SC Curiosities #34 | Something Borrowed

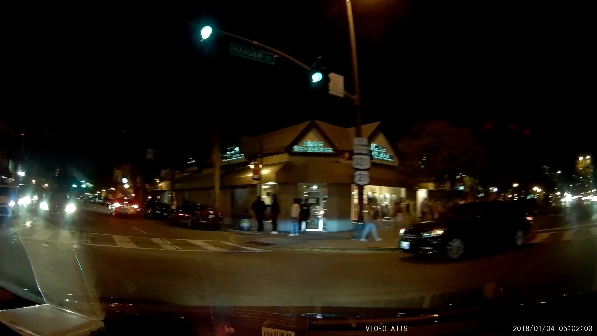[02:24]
Oh And he drove past us I was like what is this crap And then he drove past us Holy shit Fuck damn Fuck damn
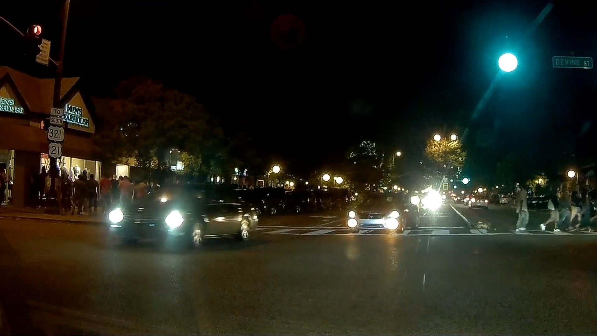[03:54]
Like how did you miss the vehicle? That's my thing.